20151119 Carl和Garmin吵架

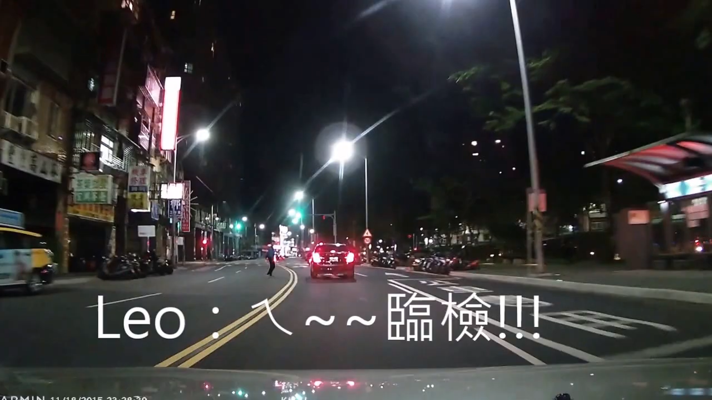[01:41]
停車受檢停車受檢我們這個綁權那OK的啦
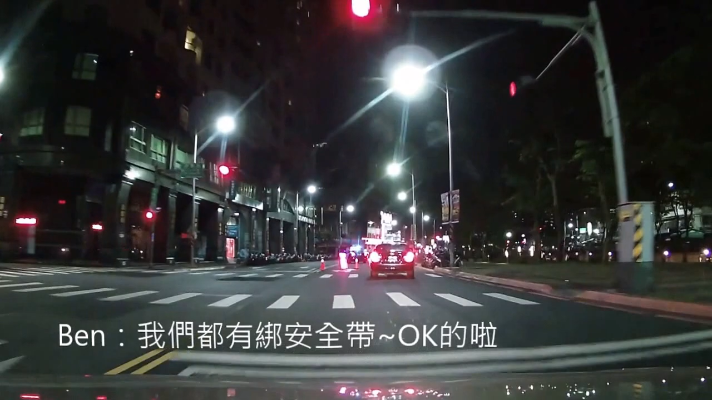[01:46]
中壞衝中沒有,
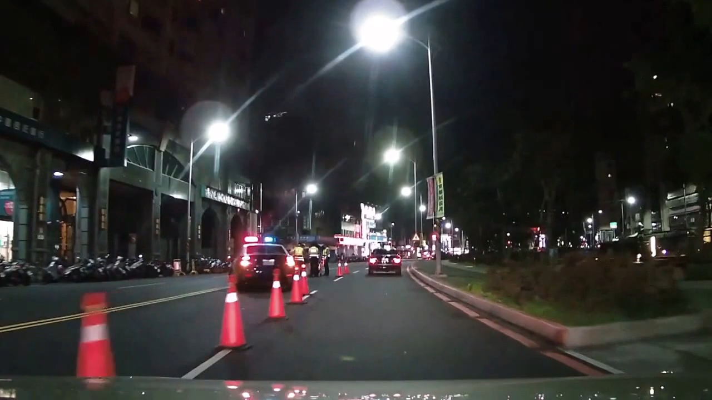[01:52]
他們撿摩托車吧撿摩托車嗎撿摩托車那邊的吧沒有對安全帽這麼多的為格你沒有拍起來沒有錄影對好,我去把它撿下來
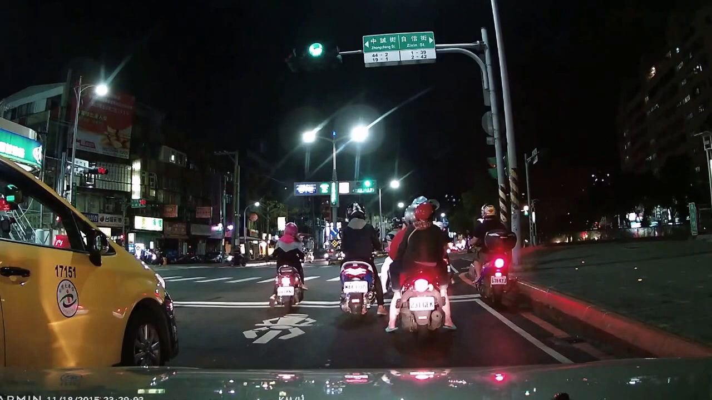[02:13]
搜尋地址請說台灣地址什麼啊信義路六段